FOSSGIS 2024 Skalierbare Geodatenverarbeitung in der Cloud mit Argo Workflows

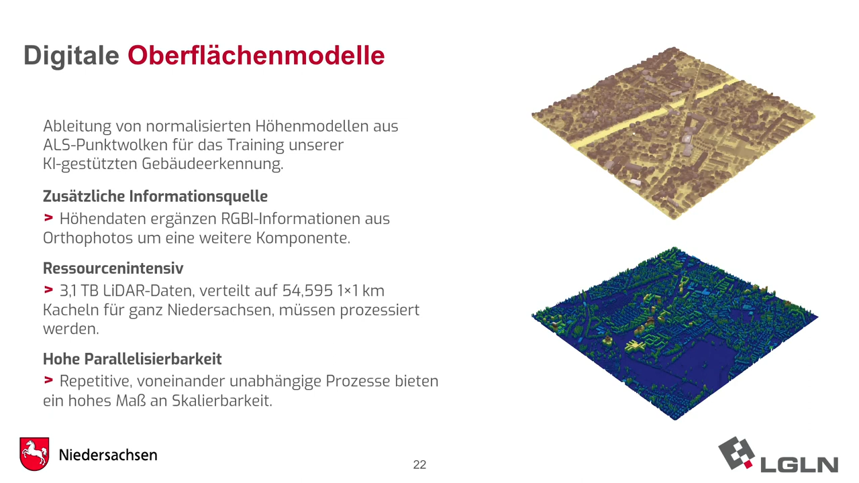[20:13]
dass die Höhe von einem Gebäude auch eine relevante Information ist, eine relevante Charakteristik. Und deswegen berechnen wir aus Leider-Punktwolken normalisierte Oberflächenmodelle. Und das ist auch ein sehr ressourcenintensiver Prozess.